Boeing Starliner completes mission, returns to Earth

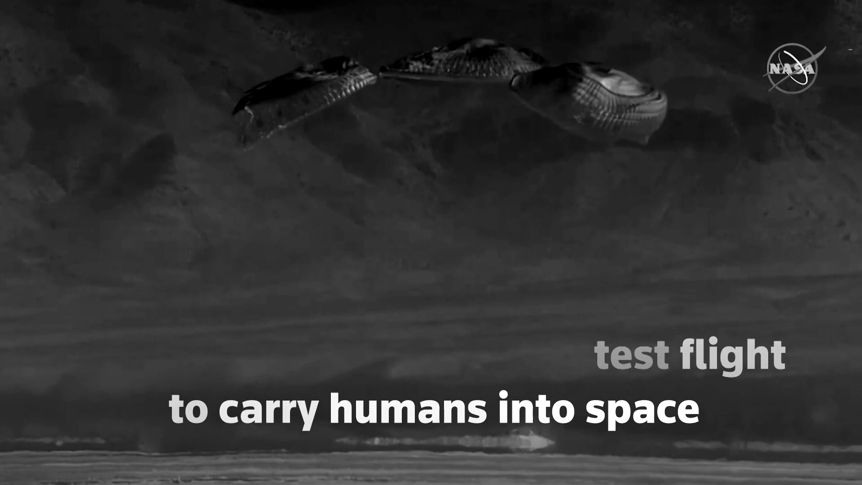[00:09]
We're touching down in the desert of New Mexico, marking the completion of Orbital Flight Test 2.
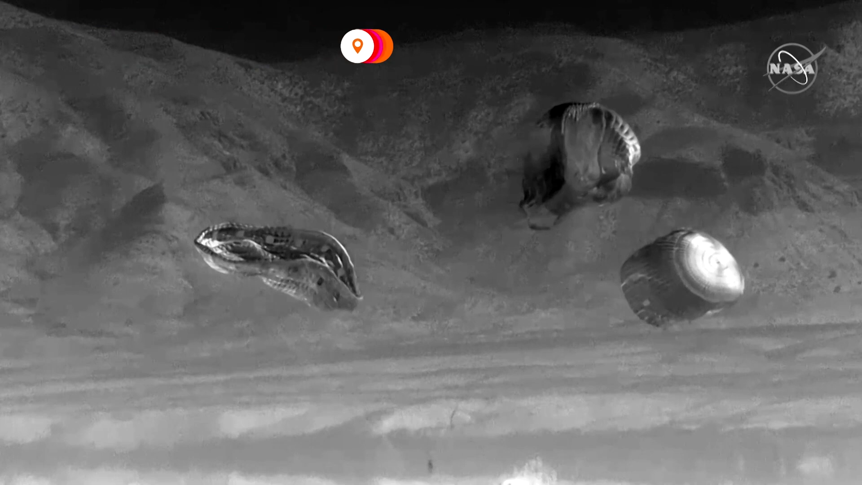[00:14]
And that touchdown coming at 5.49 p.m. Central Time, almost exactly six days into the mission.